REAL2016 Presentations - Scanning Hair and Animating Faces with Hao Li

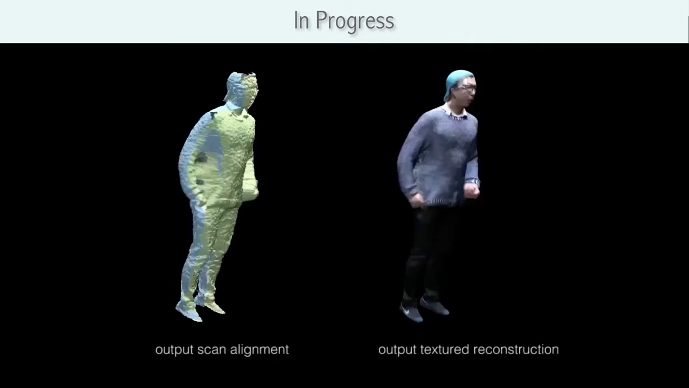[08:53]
And what we can do is we can reconstruct dynamic human body performances without having a calibrated setting, right?
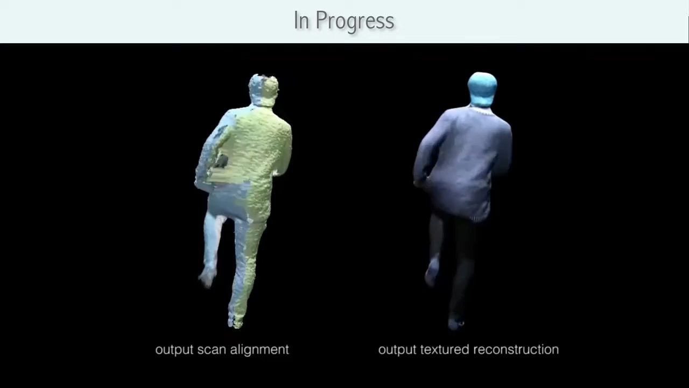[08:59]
So the idea is basically you don't have calibrated cameras that are placed inside a studio,
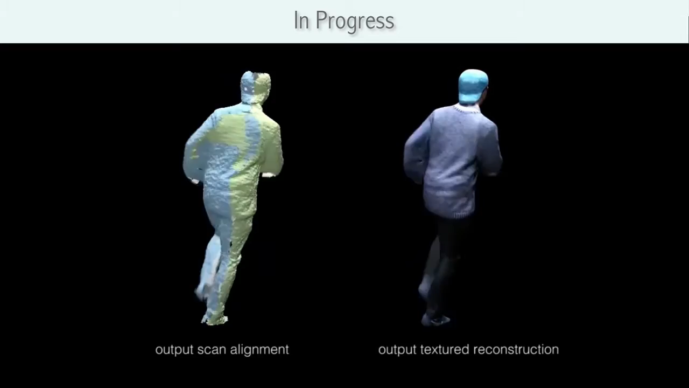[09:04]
but it's handheld, it's calibrating on the fly, and what's remarkable here is that you don't even have alignments between the different scans, right?
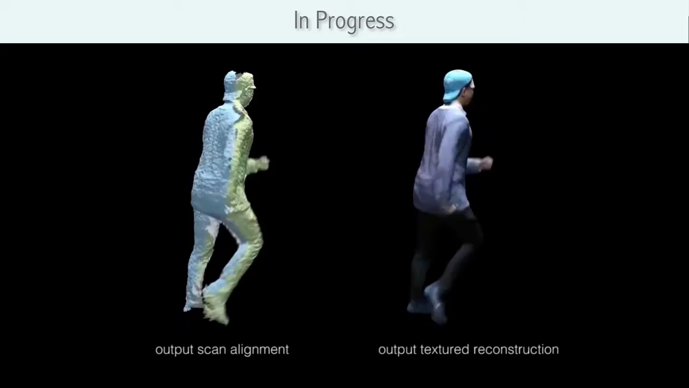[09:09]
So the overlap regions are very, very limited.
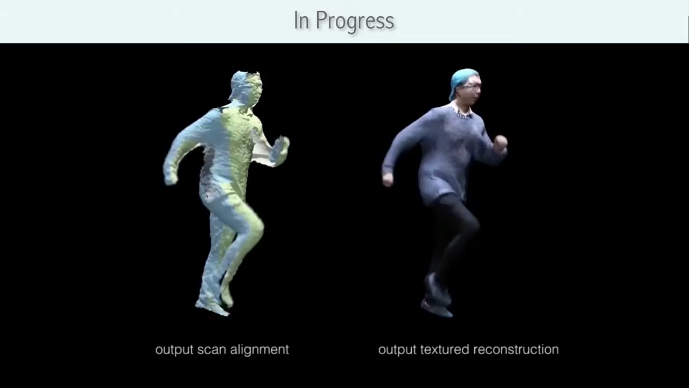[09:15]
We're also using deep learning to improve texture synthesis because, since you have very sparse views, it's very difficult to actually reconstruct plausible textures in occluded regions.
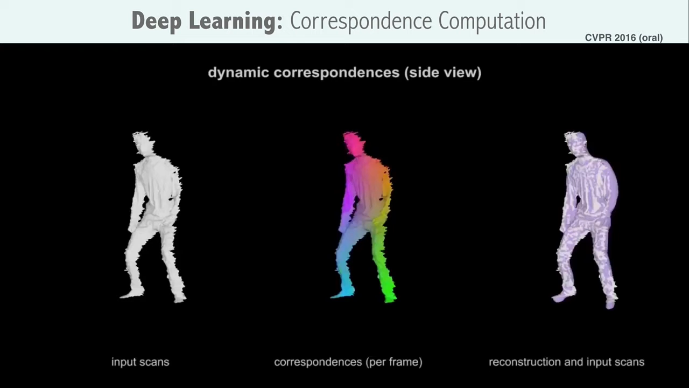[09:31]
Another thing we can do is we can also reconstruct entire human bodies just by having a 2.5D view, right? So if you just have a single depth sensor, the only thing that you can see is basically just the front of the person.
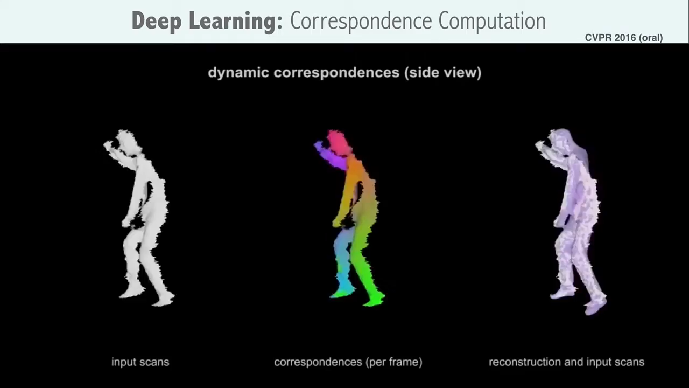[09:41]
But what we can do now using deep learning is that we can basically establish the full-body correspondences without having the need of any markers, right?